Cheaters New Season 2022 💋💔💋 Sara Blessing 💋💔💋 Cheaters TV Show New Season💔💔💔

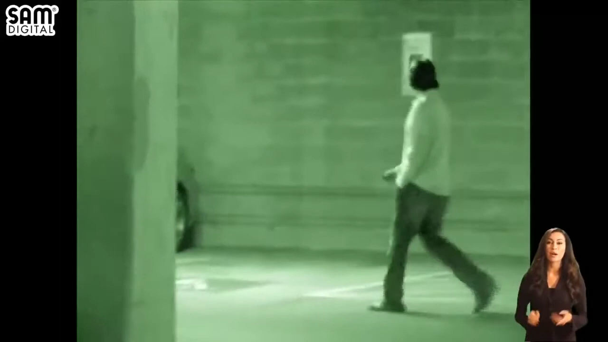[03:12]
appears, due diligence is expected, and mobile units start to tail the suspect.
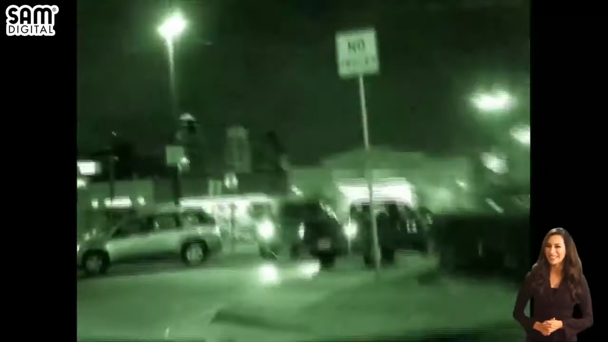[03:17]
He pulls into a grocery store and enters.
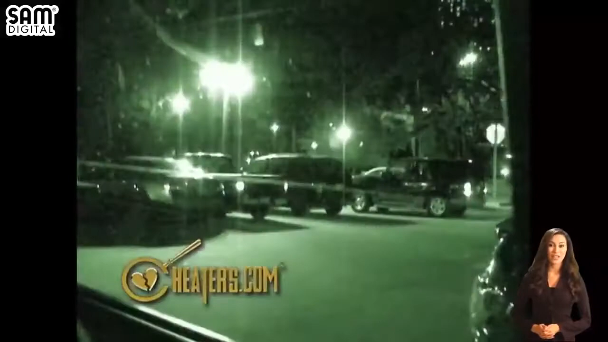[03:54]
By their cars, Montgomery deposits his bags in his truck and follows his friendly neighbor to the rear of the establishment.
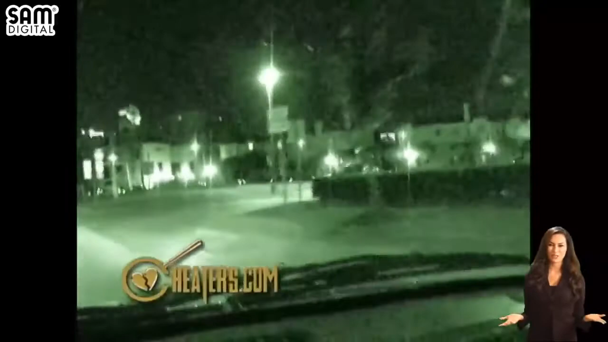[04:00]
Things appear to heat up in the back seat, while in Montgomery's abandoned truck, the ice cream melts. For 15 minutes,
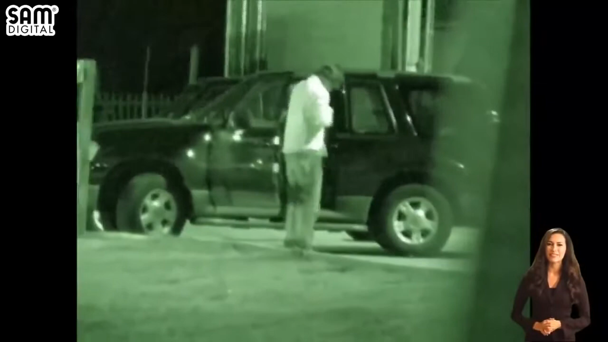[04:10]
the pair roll around before they finally emerge from the steamy cab and return home for the evening. Investigation day four. Units on duty spy the suspect leaving late from work and entering his vehicle.
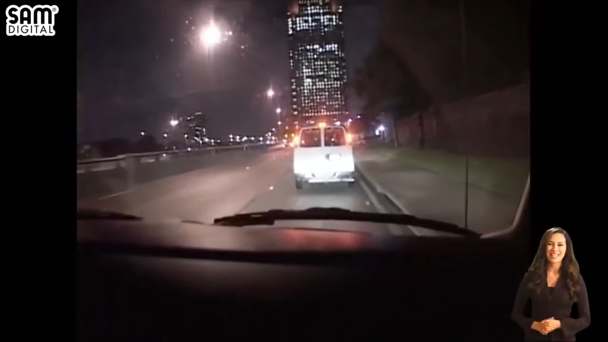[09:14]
Back van, pull into the left, turn left, and pull into that parking spot right there.